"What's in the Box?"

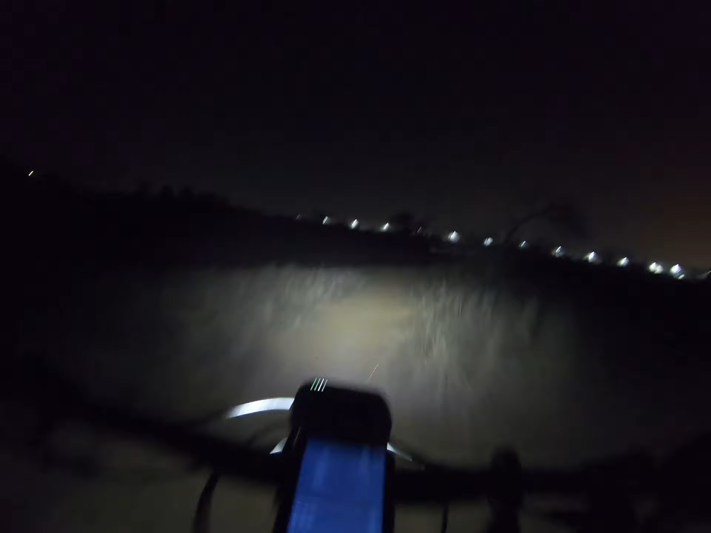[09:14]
And the one thing I noticed with the lighting is that the, uh, it's almost like the beam projects better than the Knight Rider, which is more dispersed, I think. So with this one, I can see better, and I can see further in the distance, even on the low setting. So, like, I was able to spot a coyote in really good detail in the bushes that I would never have even seen with the Knight Riders.